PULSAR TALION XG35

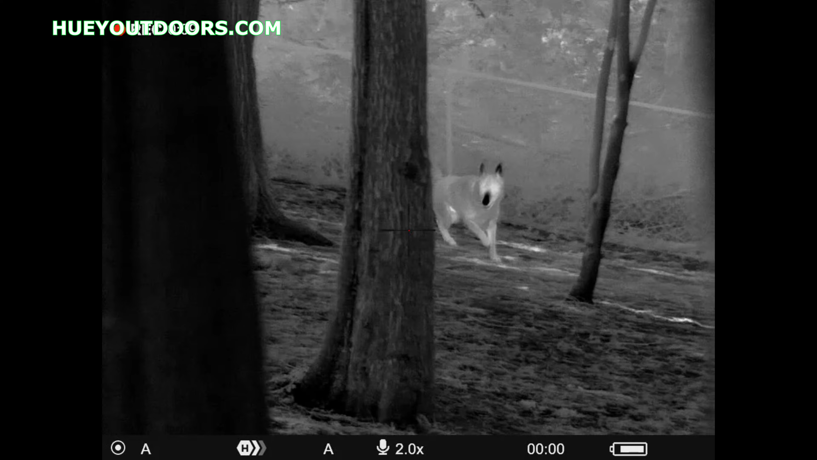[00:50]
the original Thermion XP50 as far as image-wise goes.
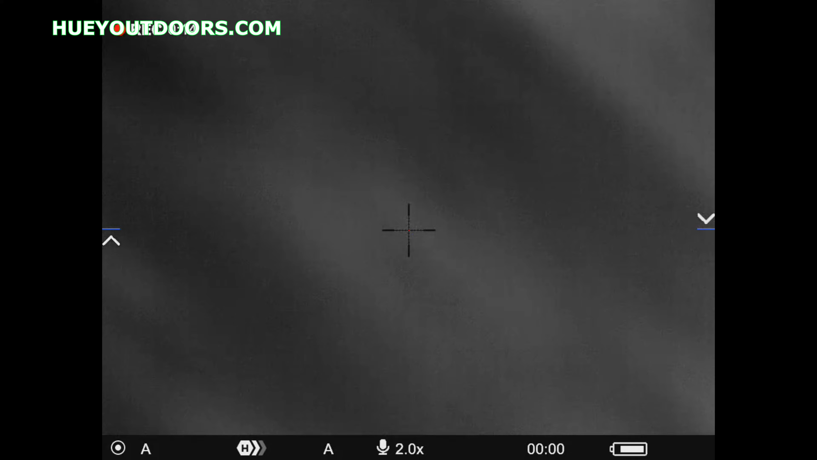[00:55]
Even though it has a 35 millimeter lens, those XP50s are 17 microns.
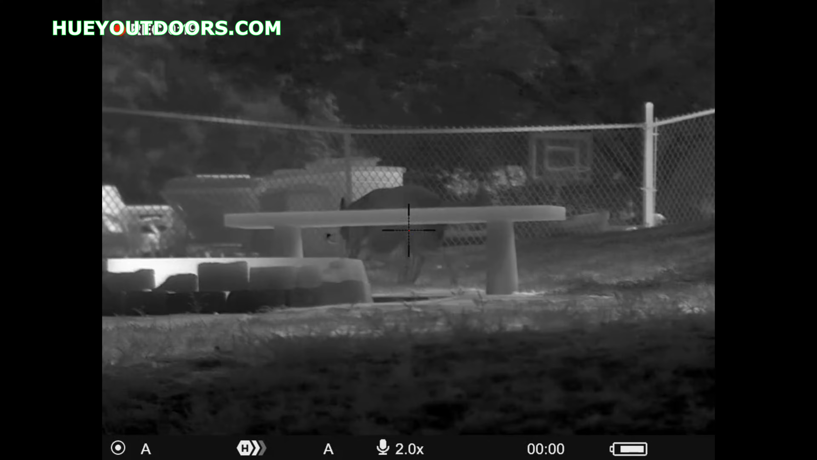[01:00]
This is an XG50, so it's 640, 12 microns. So it actually is 2X, just like the XP50, but I would say the image is on par with the Trail 2 LRF or the original Thermion,
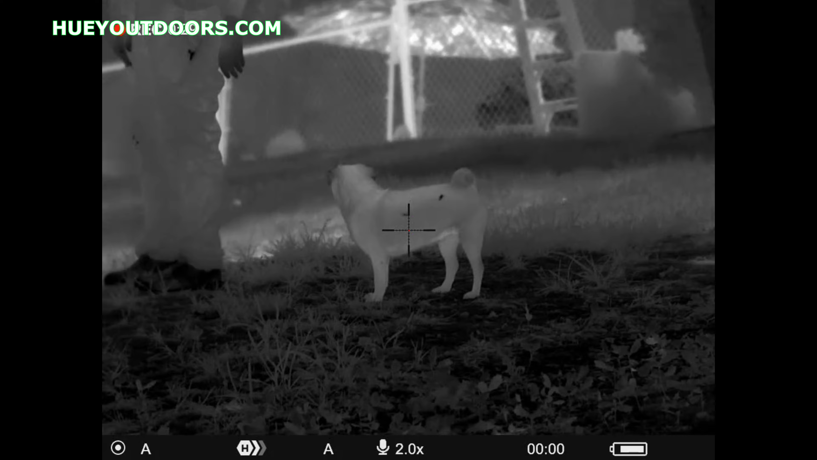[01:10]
not the current Thermion Pro, but the current Thermion Pro is $5,000.
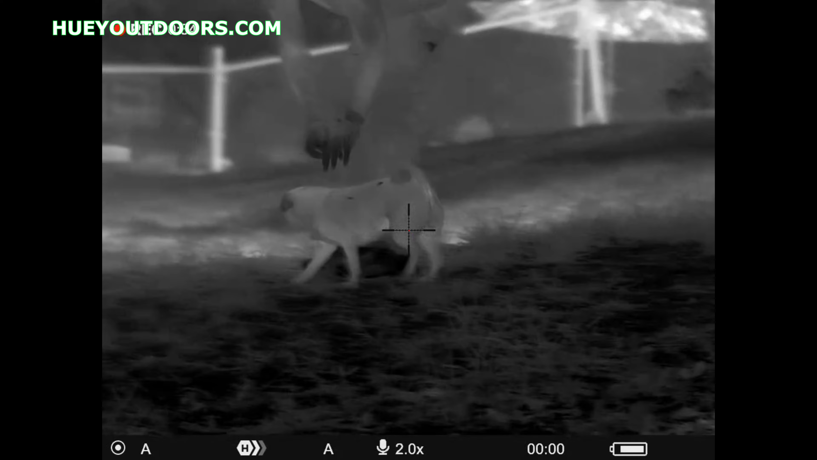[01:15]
This is on sale right now for $3,499. It's normally almost $4,400.
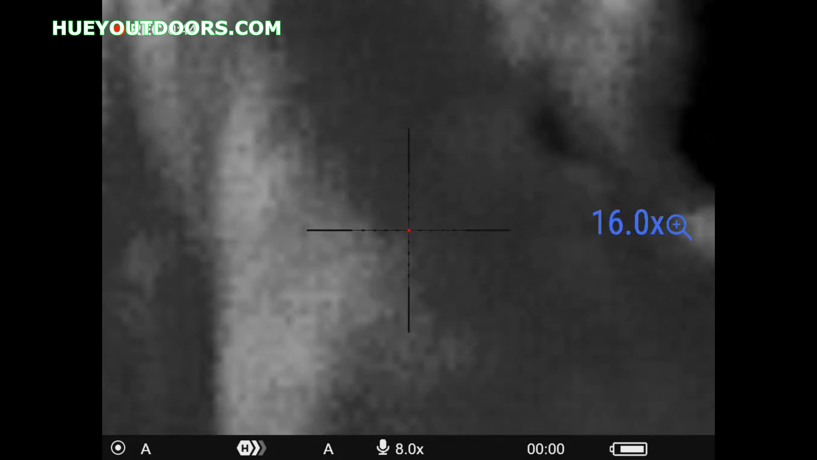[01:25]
Again, it's so close to the Thermion XP50, I hadn't really talked that much about it.
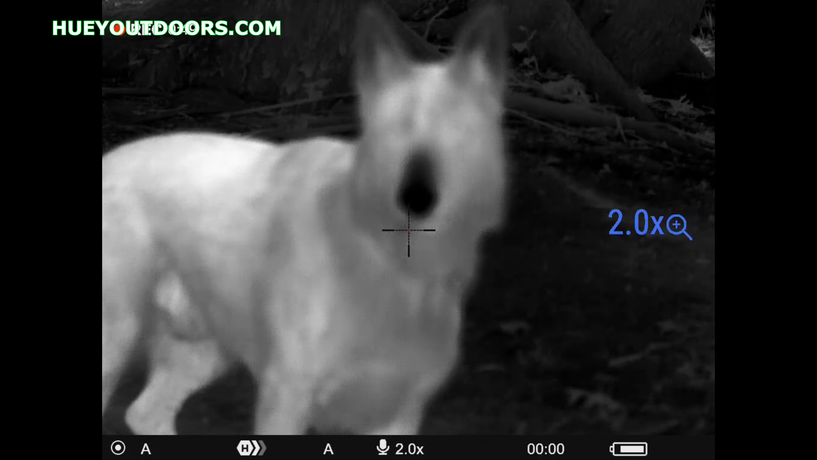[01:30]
But for $34.99, this is a hell of a deal.
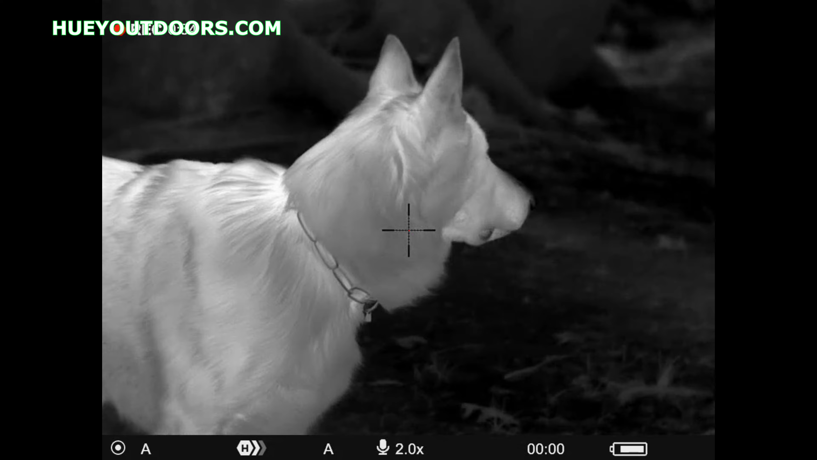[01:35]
I mean, again, you're talking about, you know, image-wise, equivalent to the original Thermion for $34.99.
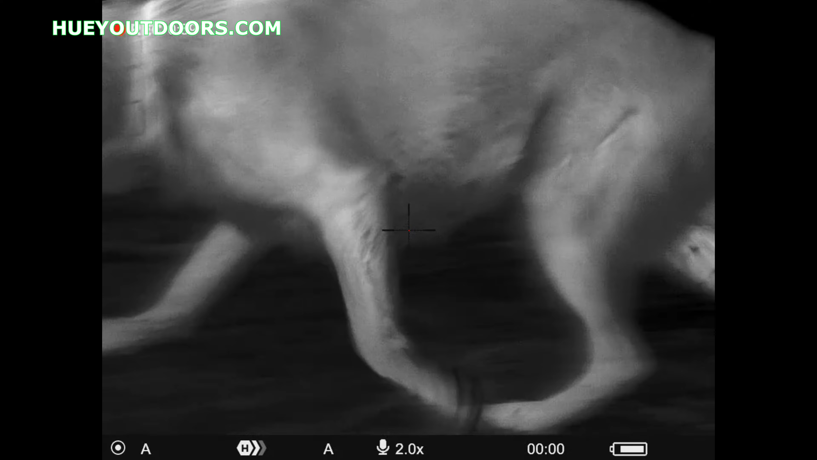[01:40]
Brand new, smaller package, has all the features, video recording, picture-in-picture, Wi-Fi.
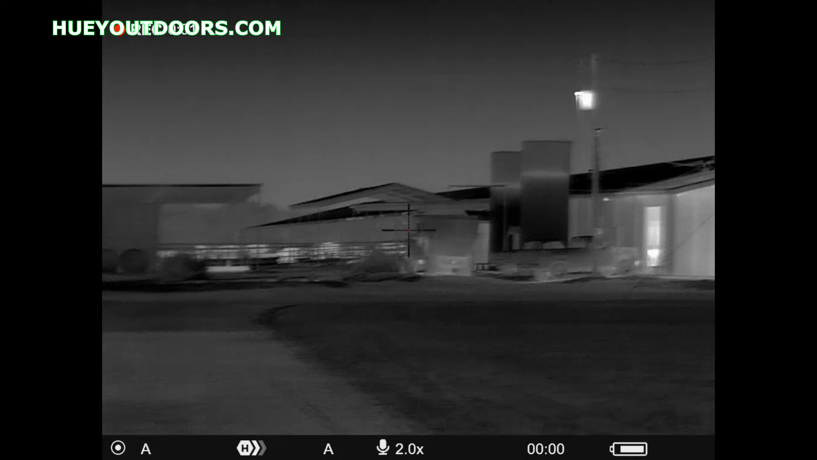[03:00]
I just took some footage of a dairy at about 100 yards, some cows at about 100 yards. And then I did some close-ups of my dog in my backyard just so you can see. So he'll be from 0 to 50 yards. The cattle and the buildings at the dairy are about 100. And then some of them are 200 and 300 yards, just to give you an idea.
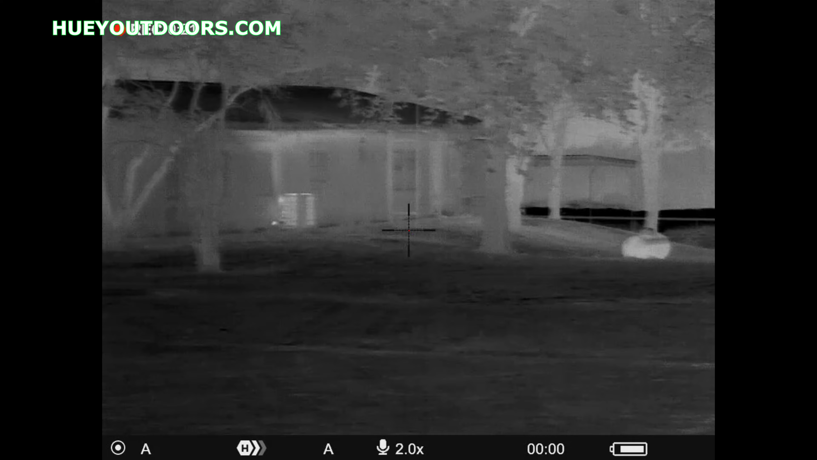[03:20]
But best thing I can say is it's equivalent to a
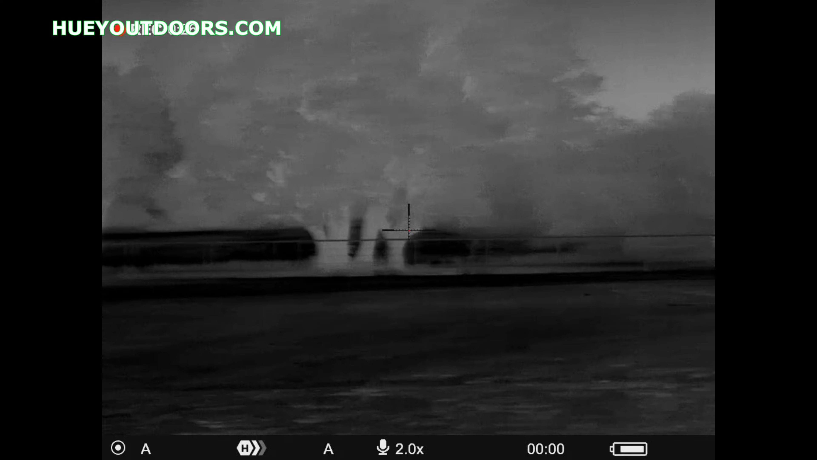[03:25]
Thermion, the original Thermion XP50 image wise, which again,
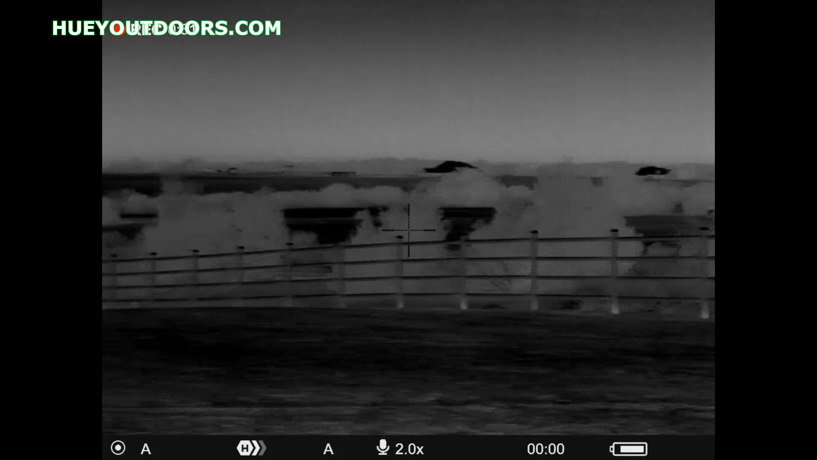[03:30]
$34.99 is a hell of a deal for a 640 at that range.